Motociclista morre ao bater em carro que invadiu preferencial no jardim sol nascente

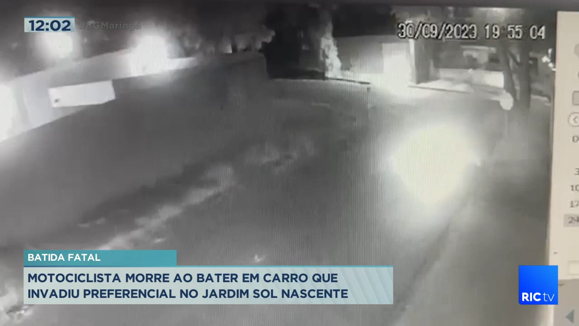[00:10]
O motorista para e depois avança a preferencial, virando à esquerda. O motociclista não tem tempo para frear. A roda da frente trava e ele acerta em cheio a lateral do carro. O acidente grave aconteceu na rua Mário Pagani, no bairro Sol Nascente.